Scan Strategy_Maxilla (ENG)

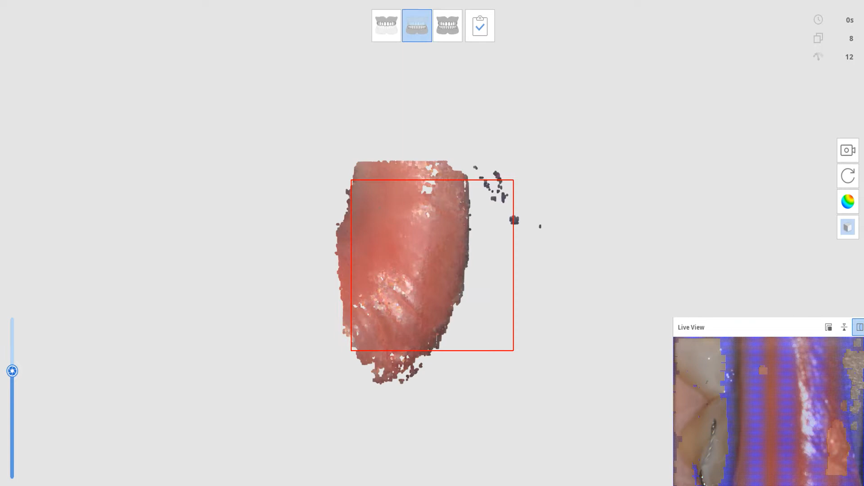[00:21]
Therefore, please place the tip in the mouth, then start the scan.